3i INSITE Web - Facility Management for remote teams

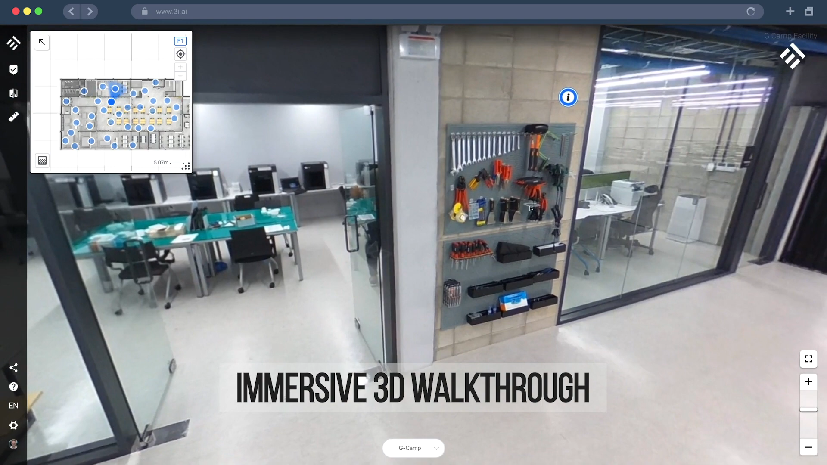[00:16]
For remote inspection and training, this is one of the best ways to immerse yourself in a new space and to quickly understand it.
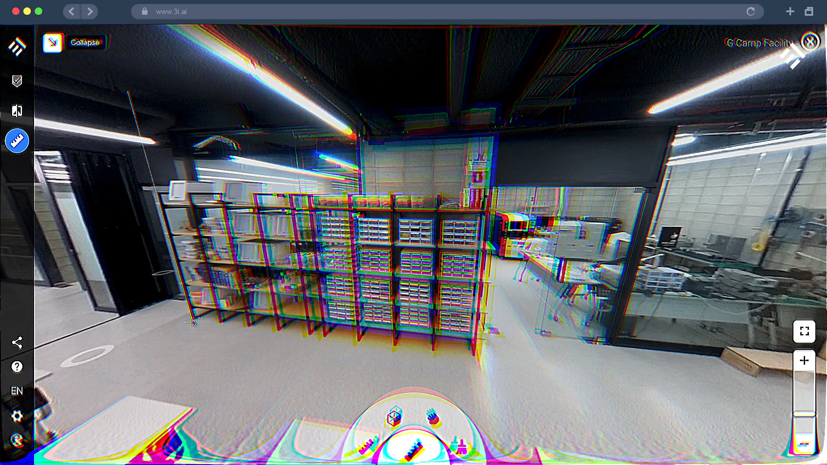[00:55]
Other features are 2d and 3d measurements for project management.
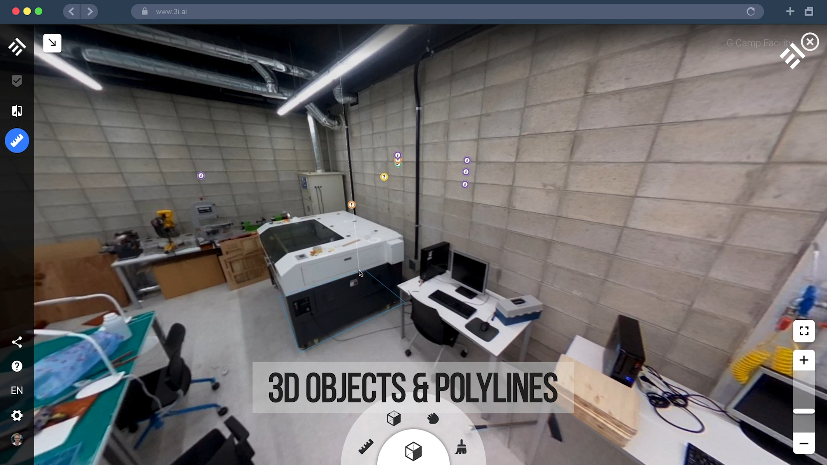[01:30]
The 3d object tool expands the 2d measurement capabilities. You can measure objects that are in mid-air, surface areas or recreate a 3d object and space for estimation purposes.